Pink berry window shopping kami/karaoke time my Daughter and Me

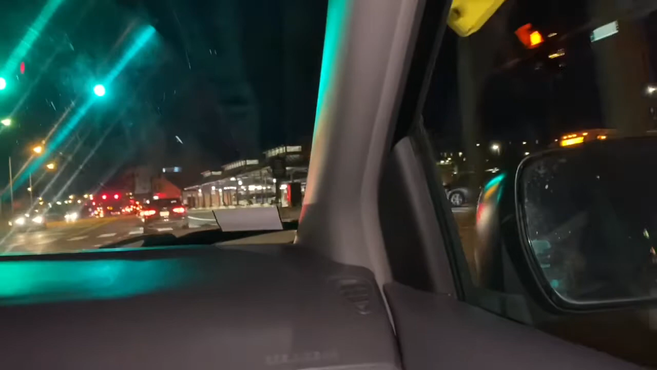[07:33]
There's a bus. There's a bus station right here. Bus station. then.